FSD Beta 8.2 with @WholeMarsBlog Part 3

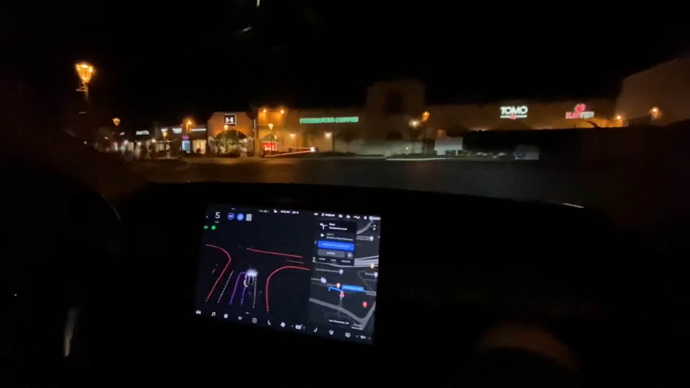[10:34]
you know it doesn't stop at the street so you haven't hit any curbs yet since you're testing nope nice knock on wood right yeah yeah you better knock on it man oh man but i mean there have been times where like if it looks too close you just turn it off you i'm not gonna wait and see if it hits the curb yeah yeah okay so this is interesting